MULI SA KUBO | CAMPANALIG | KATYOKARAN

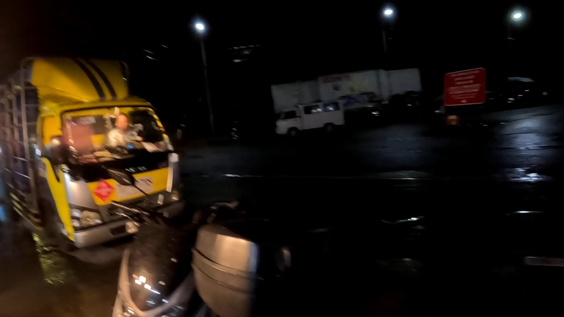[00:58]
Pagdating namin sa bungad ng Tagaytay, biglang lumakas yung ulan. Buti na pagkapote kami, anong pagkatapos namin kumain. So yan dito. Dito kami ngayon para bumili na ng dito.